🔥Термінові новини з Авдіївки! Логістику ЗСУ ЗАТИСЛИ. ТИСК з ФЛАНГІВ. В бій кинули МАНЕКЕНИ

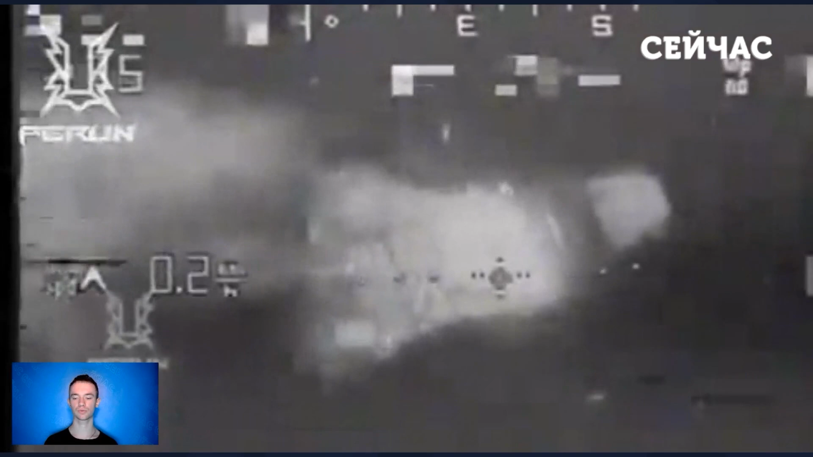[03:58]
Також на цій ділянці фронту бійці 79-ї окремої десантно-штурмової бригади знищили російську арсизове град. На публікованому ролику видно,